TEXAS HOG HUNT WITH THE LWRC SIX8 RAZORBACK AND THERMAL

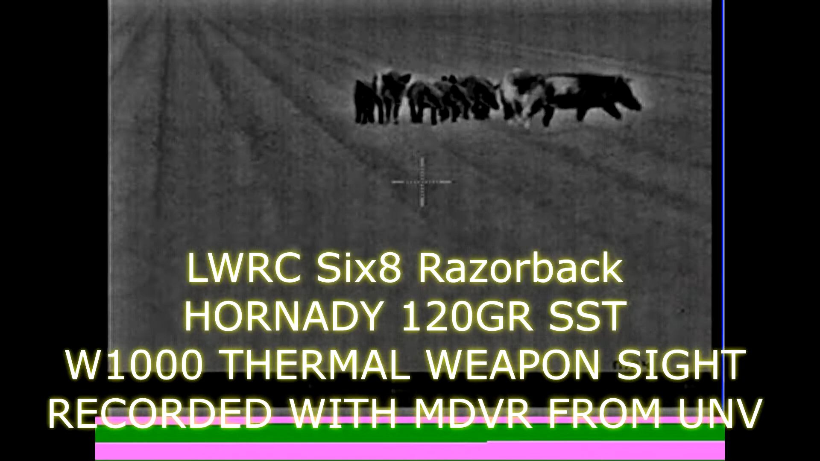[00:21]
I take out the Alpha Sal with a headshot and she goes down DRT. Then as they're running, I miss my first shot on the boar.
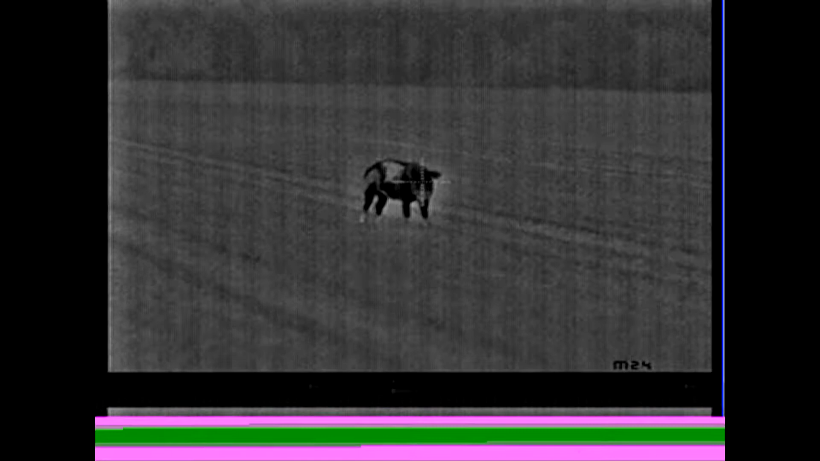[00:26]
My second shot, you're going to see the blood spray right there.
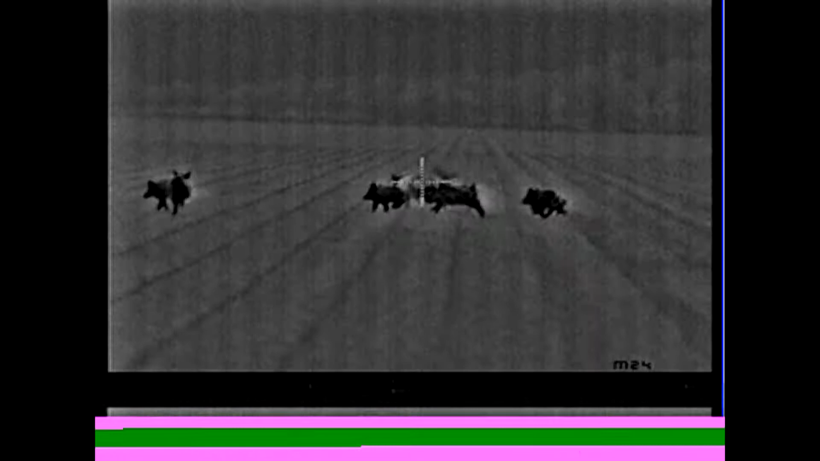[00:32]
My third's a hit. You can hear him squeal. I missed anything after that. What the first two shots did was send him into overdrive. He ran 1,000 yards.
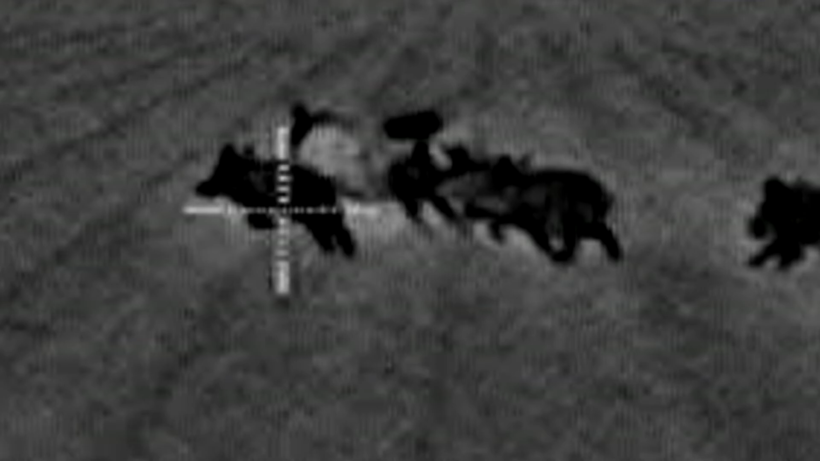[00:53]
And I never saw him again. That's it for this one.